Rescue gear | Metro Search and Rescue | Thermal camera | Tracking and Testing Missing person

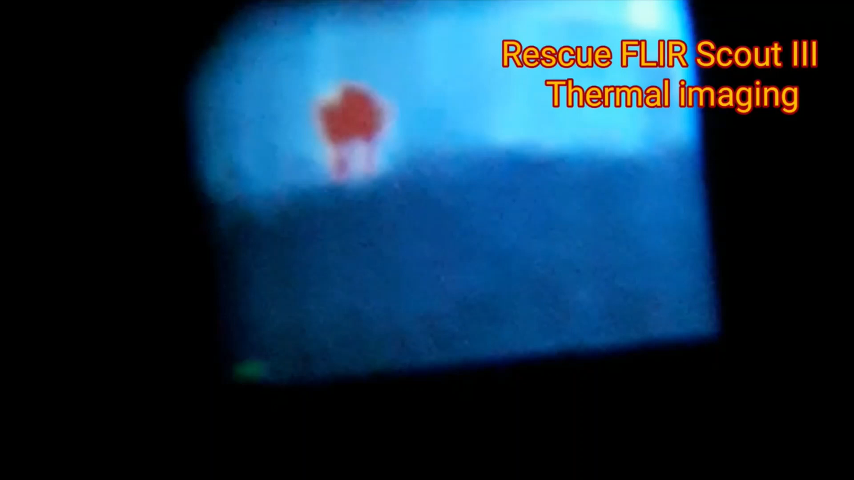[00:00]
okay this is a thermal imaging camera test uh we did tonight we only got the flu yesterday
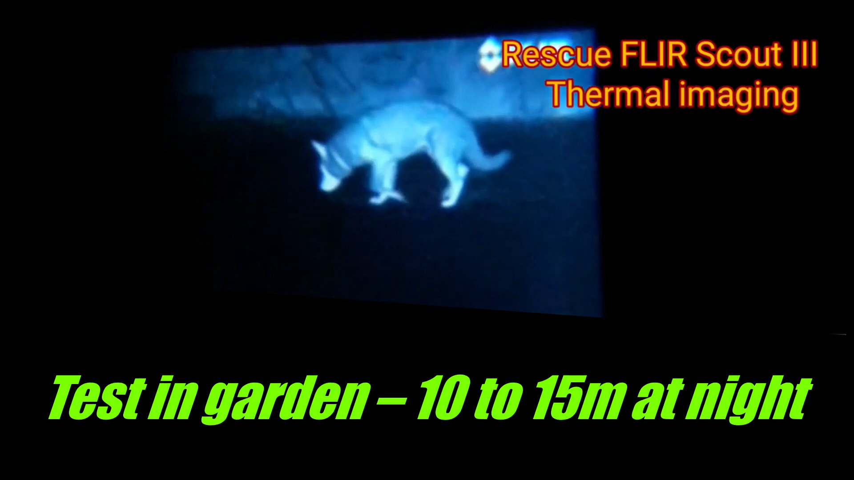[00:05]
so this is the first of many it's in the garden just a test run to show you the different modes and that's
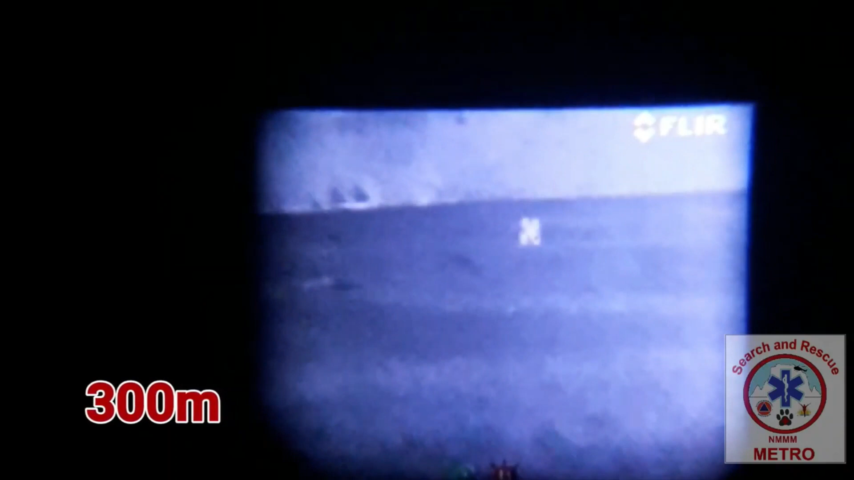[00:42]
trees give heat at night the heat they've gathered during the day then you would change it to a different
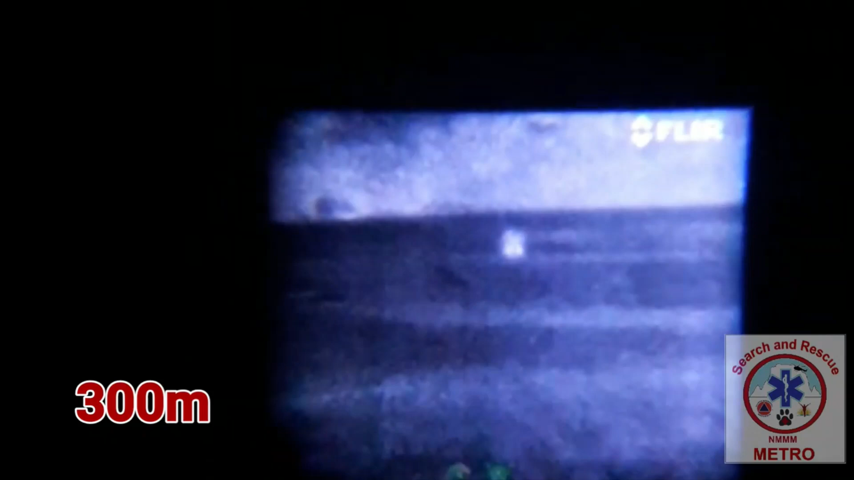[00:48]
setting and so on it also picks up vehicles as you'll see at the end of this clip very very easily
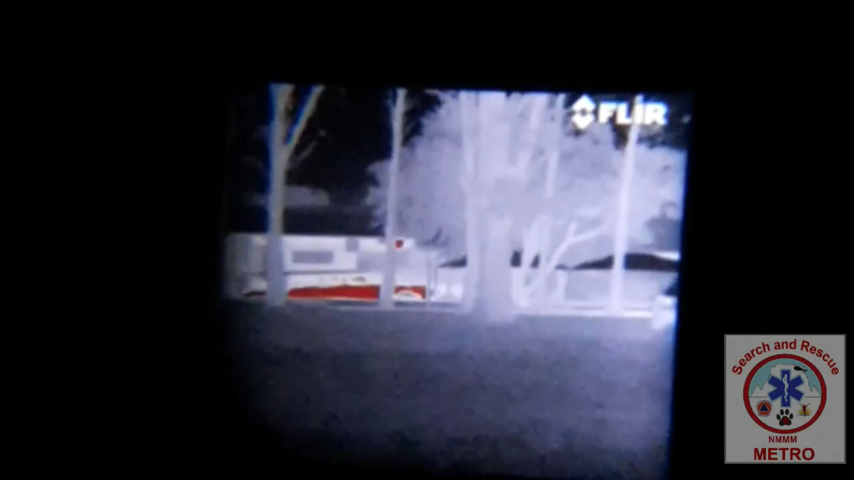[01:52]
when you look at it through your own eyes and not a camera and there's a vehicle that's parked in the field
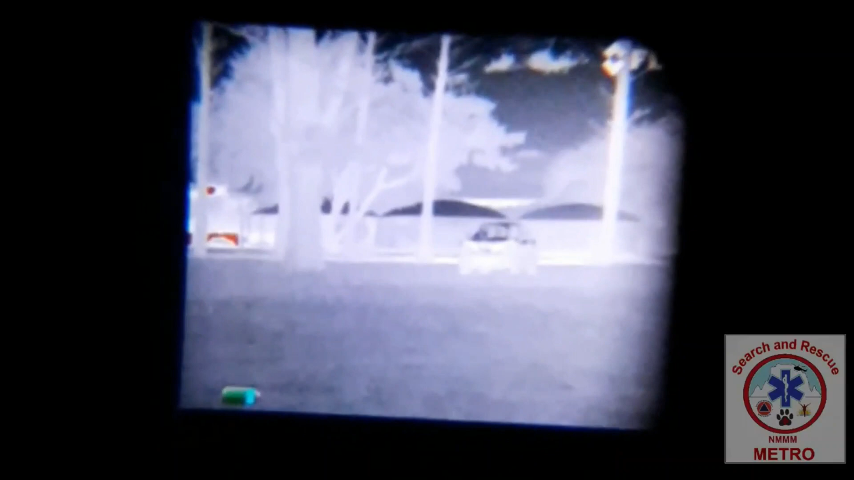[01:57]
you'll see the different settings we click through there you can also be able to tell if the vehicle